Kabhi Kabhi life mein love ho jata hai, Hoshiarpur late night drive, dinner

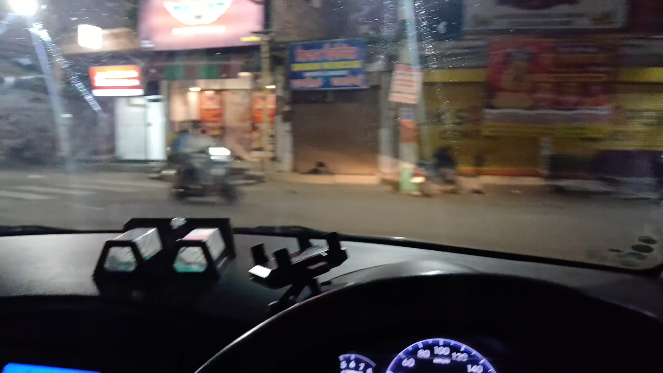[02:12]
से यह यह हमारा यहां का ना पोशेरिया है हमारे शेहर का जिसको बहुत सकते हो पोशेरिया जहां पर